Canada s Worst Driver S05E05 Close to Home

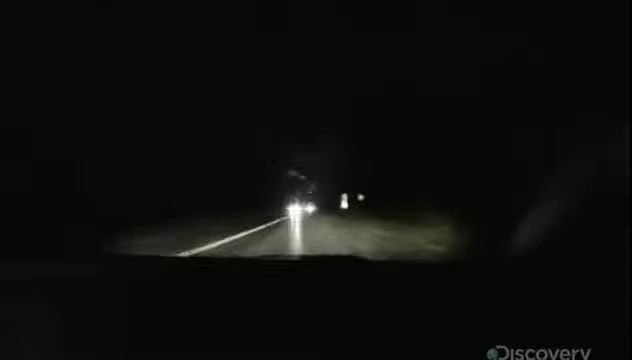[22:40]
Crystal stares at the oncoming lights and drifts towards them. Watch, don't drift on the yellow line, though. Why do I keep doing that? Yes, you're drifting. It's because they're coming. At least Crystal can see them coming.
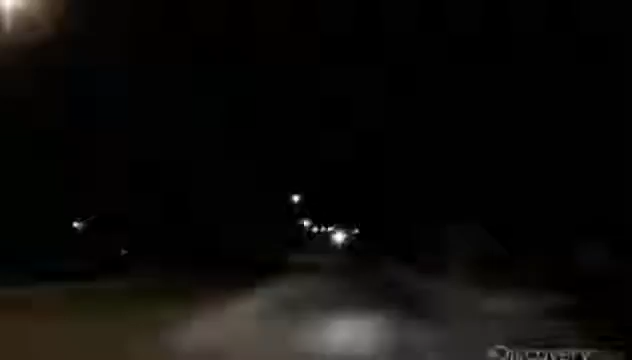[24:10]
On our lost driving challenge, Crystal is looking at the oncoming traffic. Yeah, as soon as you see a car, you tend to, like, get into their lane, eh? It's like a magnet. How come you do that?